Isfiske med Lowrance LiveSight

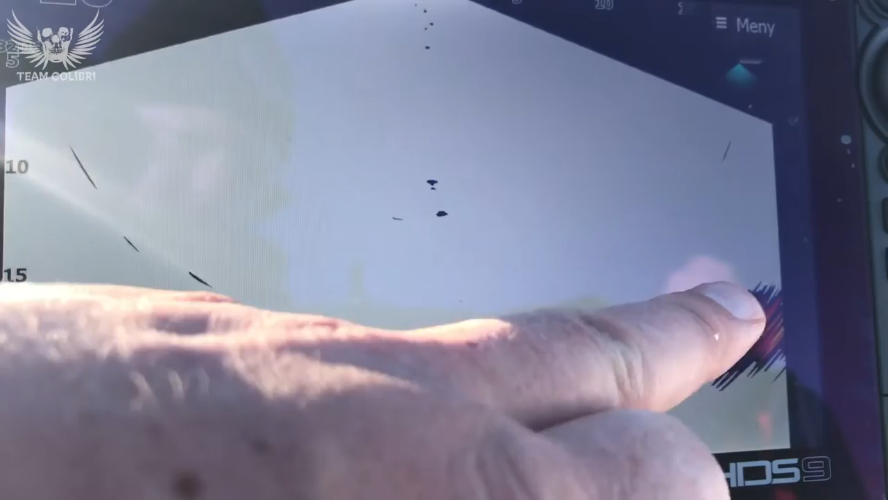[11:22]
men nå har vi dreid oss cirka 90 grader rundt så nå ser vi mer langs med den helningen vi sitter med svagt litt oppover så nå har vi jo helningen på bånd oppover så er Vera på vei oppover
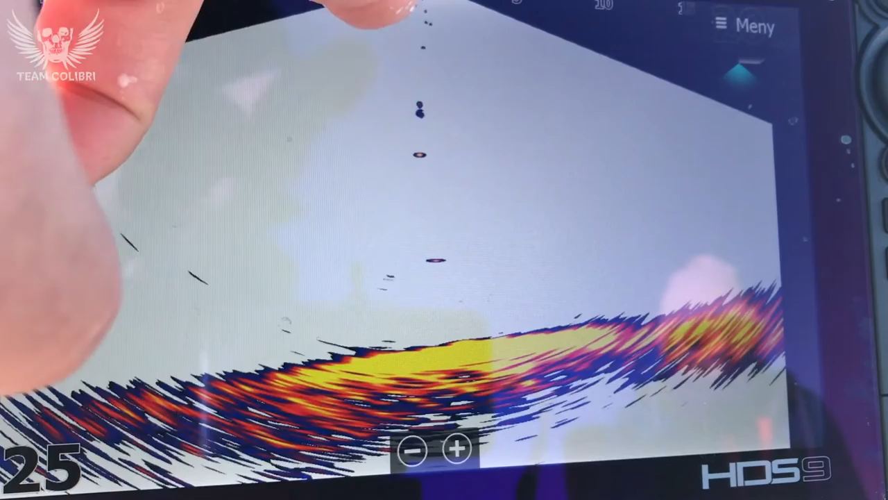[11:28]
her sånn med ryggen sin og en minivitting tror jeg det er ikke
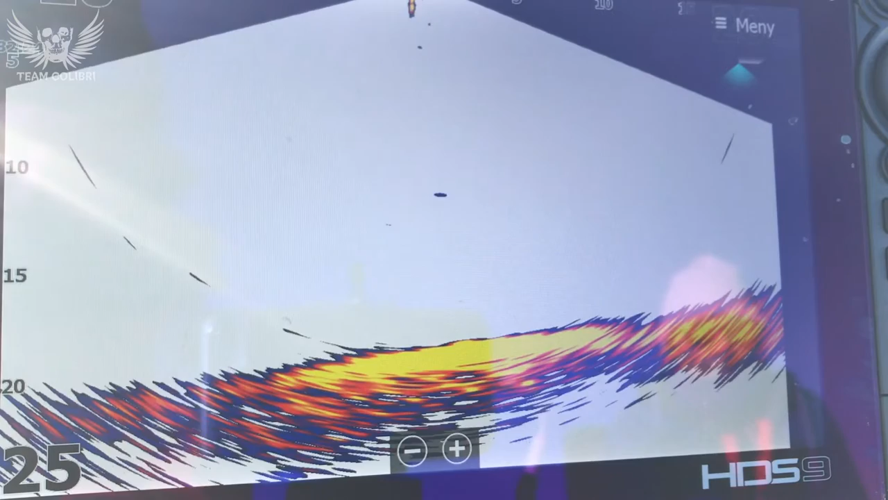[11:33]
det er det det er en lurer vi ting en renspist krok da skal jeg gjøre et lite forsøk med balanspelk
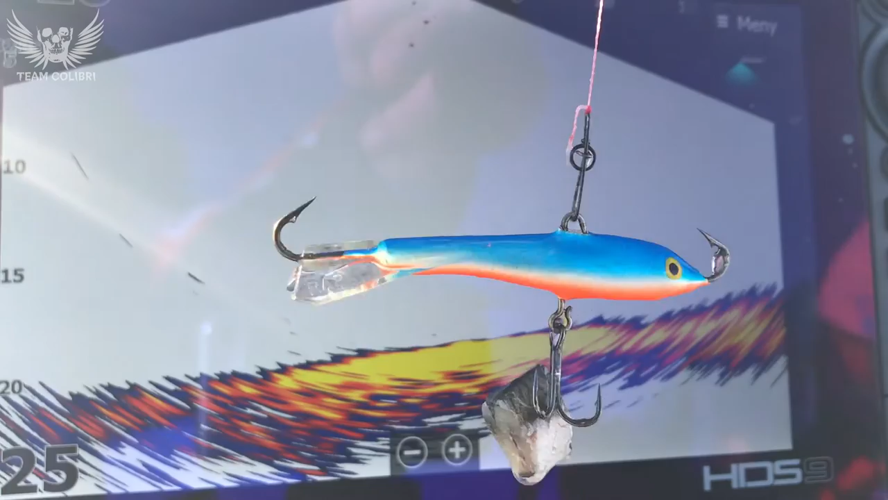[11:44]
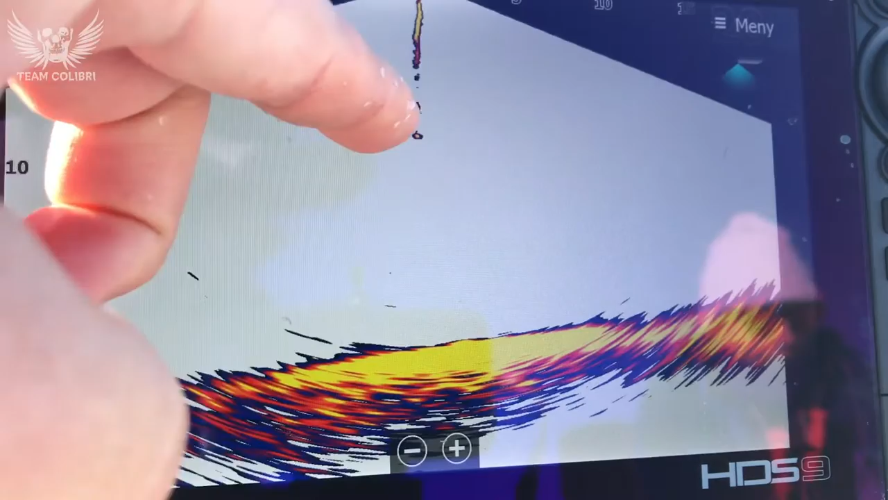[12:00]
nå ser du at jeg er på vei nedover her jeg bruker multipilament scene i dag og den holder mye luft og det er det som gjør at du får denne streken nedover
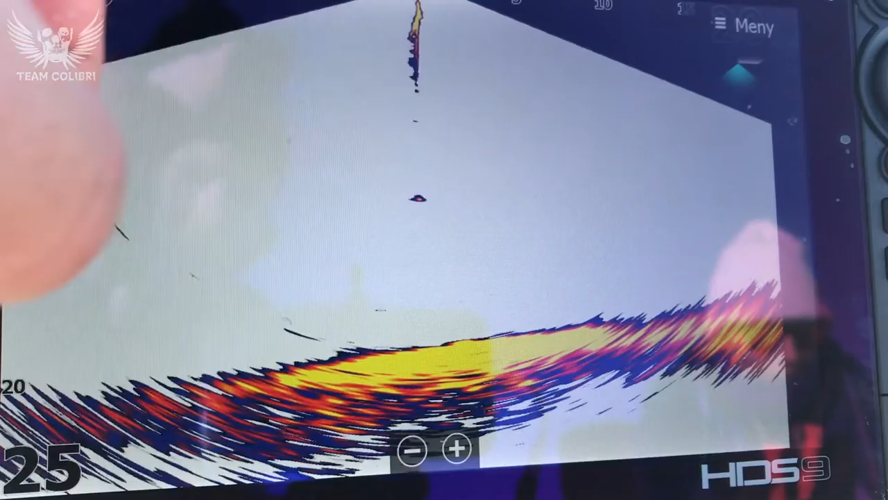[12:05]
etter hvert som sena kommer nedover så mister den alle lufta og så forsvinner også streken på bånd så stopper jeg sånn passelig over bånd så jeg hever balanse eller hever rødstangen min nå så ser du at balansepulken går oppover nå ser jeg for så vidt også at det er fisk under den disse bittesmå hvittingene som holder på her vi sitter
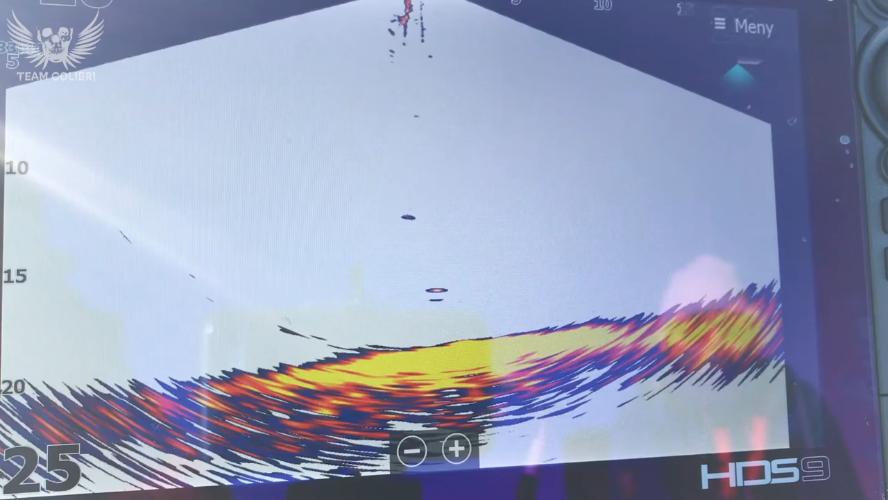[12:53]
siden jeg har ansjonsbiten under så bruker jeg ganske rolige drag på balansepulken og du ser jo at småhvittingene henger med rundt balansepulken min her men jeg kjenner også at det driver å smånapper litt i ansjonsbiten sannsynligvis jeg har ansatt at jeg driver og dunker i balansepulken for å få løs ansjonsbiten min så er riggen til Vera på vei ned rett til venstre for balansepulken min her den får jo da selvfølgelig fisk umiddelbart da på vei oppover
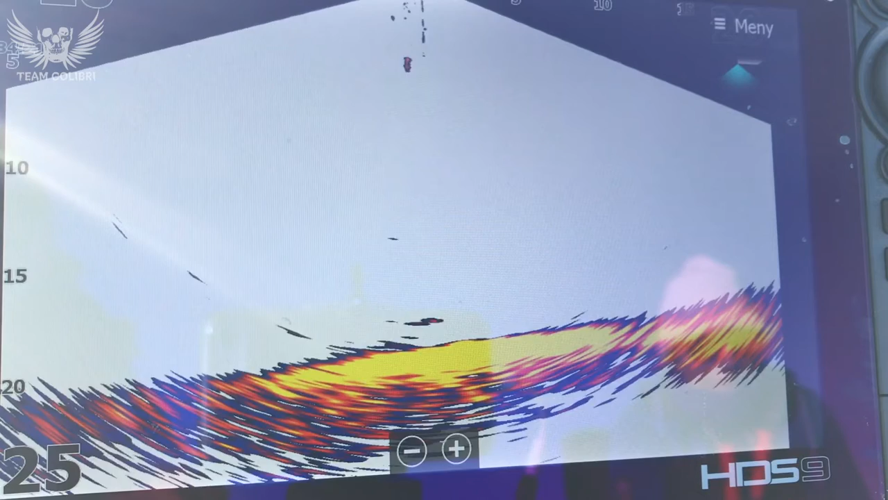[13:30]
den slår jo den slår jo den lurte seg unna den slåp jo den var fartig så den lurte om det var makrell vetvis den slår jo vi har fått makrell i dag både på de filagiske ismerpesstengene våre hvor ansjonsen henger 1-4 meter under isen og vi har fått makrell faktisk vi er helt ned på bonden her vi sitter her nå vi driver og raser rundt en makrellstim inne i kilen her hvor vi sitter vi sitter utenfor
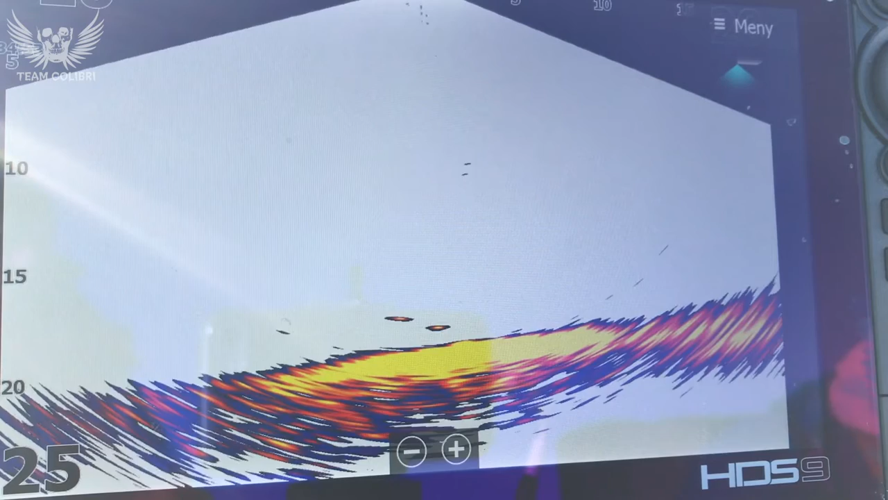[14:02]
er det Balstrandbad det heter? Balstrandbadet? ja, i Asker Nå ser du at riggen til Vera er på vei ned igjen jeg har nok mistet hele ansjonsbiten min for nå er jeg helt stille på bak fronten hos meg
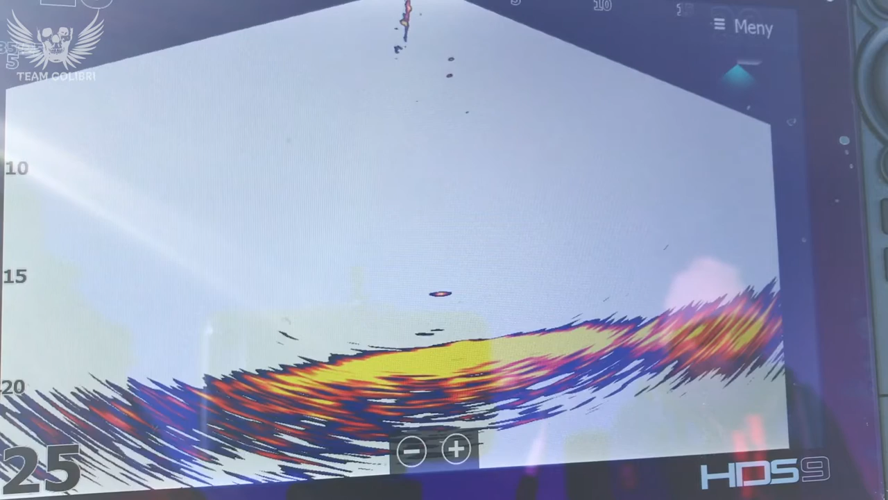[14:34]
så er vi gradvis opp Balansbilken så er det ikke noe problem med å følge Balansbilken godt med LiveSighten selv om vi har en 15-20 meters dybde her
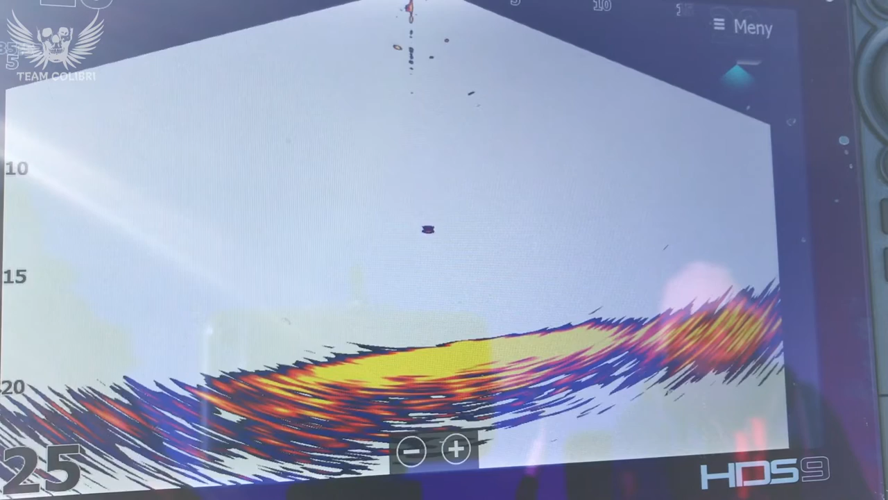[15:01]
bildet er også klart og fint og ganske lett og tyde vi har også lurtsteg på tekk vi har blått i Nord hurry